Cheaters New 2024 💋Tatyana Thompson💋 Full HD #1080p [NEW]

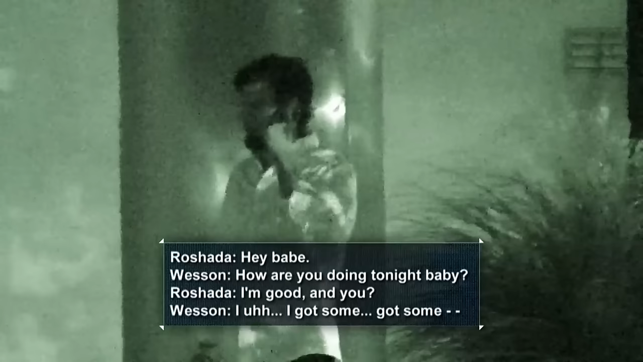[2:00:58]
and a few moments later, he receives a phone call.
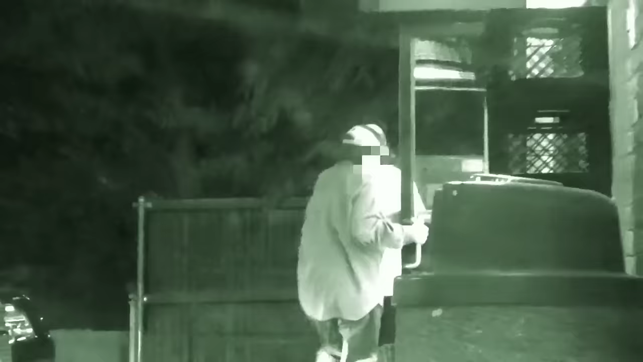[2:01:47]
And he arrives at a convenience store. We see him walk inside. He comes out, holding a bag with some items in it.
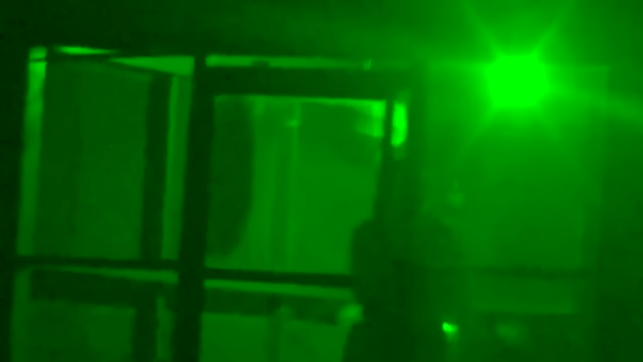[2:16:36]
Delgado drives to an unknown residence, which further investigation reveals belongs to her companion.
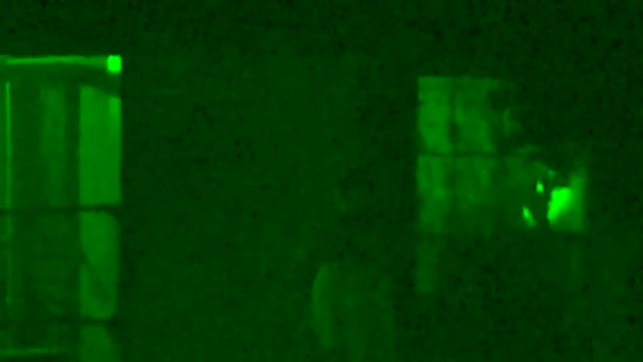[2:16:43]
Menzer greets the suspect at the door and allows her entry.
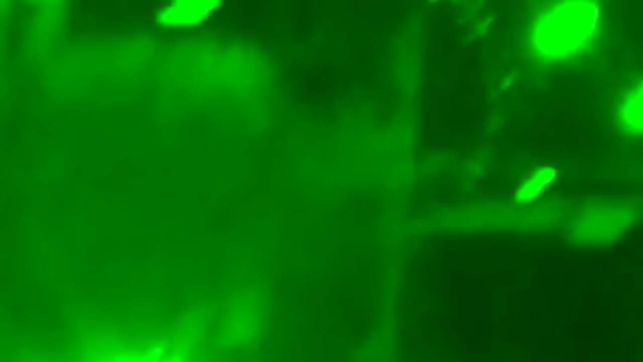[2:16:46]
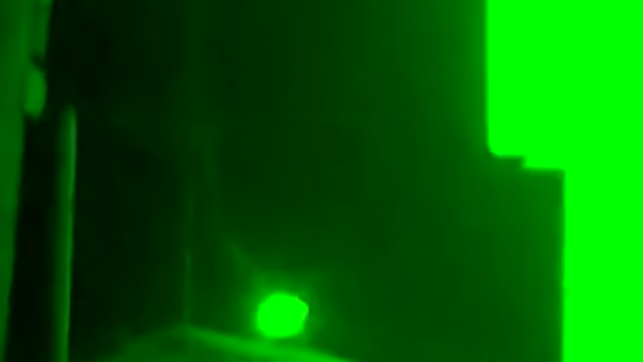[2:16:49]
A short time later, Delgado and her limber companion emerge from the building.
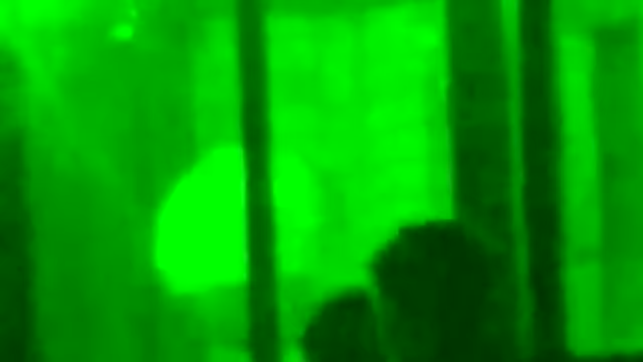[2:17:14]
the suspect and her guru drive all the way to Menzer's residence.
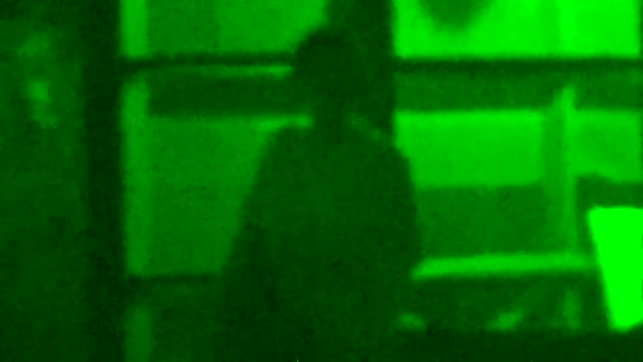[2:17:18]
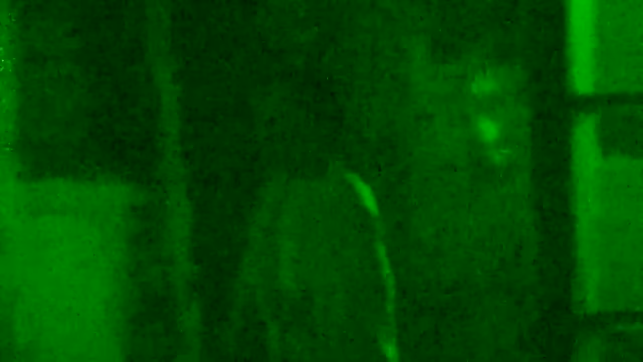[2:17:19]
There, the suspect accompanies her lover inside. A few hours later, a disheveled Delgado leaves, returning home to a distraught Daniel.
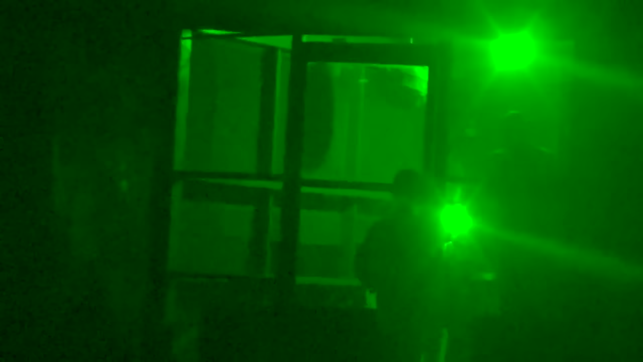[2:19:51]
Continuing our investigation, Daniel, we are outside of your residence.
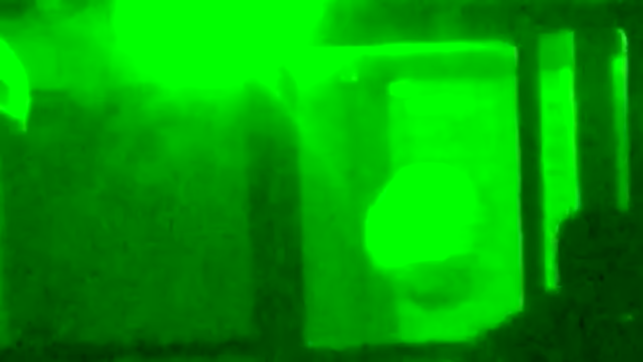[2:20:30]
After finishing up their meal, being rather touchy, a while later, he walks her out to his vehicle,
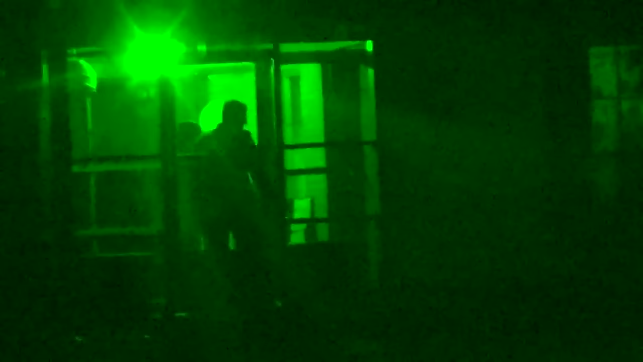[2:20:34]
opens the door for her, she gets in, and they leave together. That's when they return to Todd's residence, and we have the two of them walking inside together.
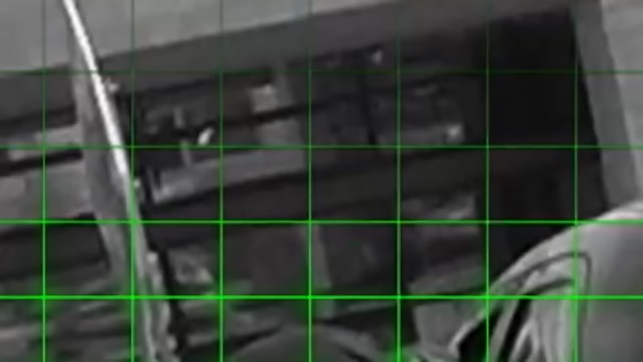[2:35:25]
Catching a ride back to the office allows the suspect to spend more time with his companion.
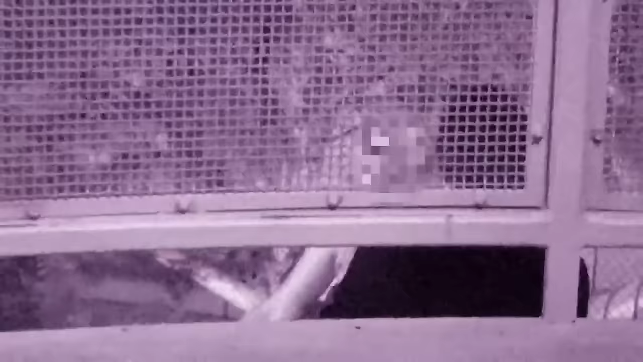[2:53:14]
On the patio, the suspect and his sexy bartender continue the conversation. Beggars plays with the woman's hair as they talk. Finally, the bartender finishes her cigarette.
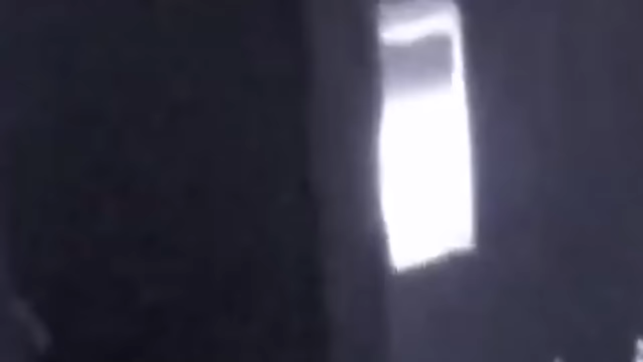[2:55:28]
After dark, operatives watch as Beggars exits.
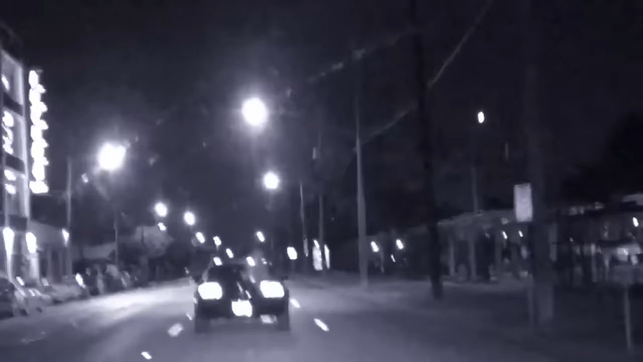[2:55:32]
The trailing Cheater squad notes the suspect takes the known path to the comedy club.
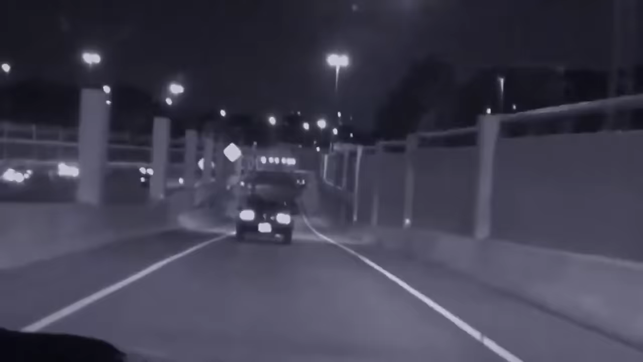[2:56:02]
The lovers get into the vehicle and take the familiar route back to his residence. Beggars escorts Stormy into the dwelling he shares with Jess.